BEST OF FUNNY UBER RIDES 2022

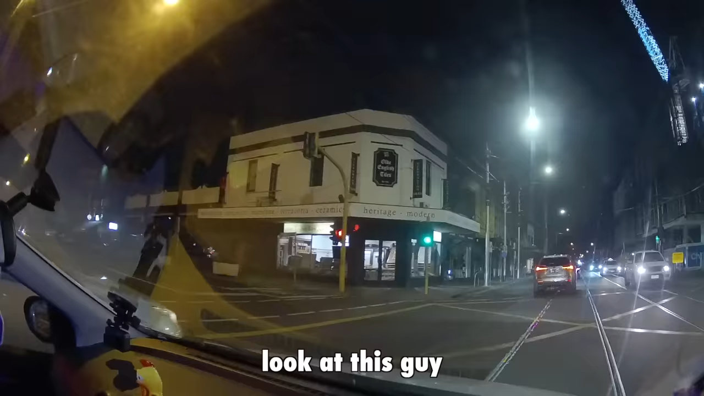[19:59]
Look at this guy trying to get in front of him. Oh, you're gonna, oh, you're gonna, oh, oh, oh, oh, oh, oh, yeah, oh, oh, oh, yeah, fuck you.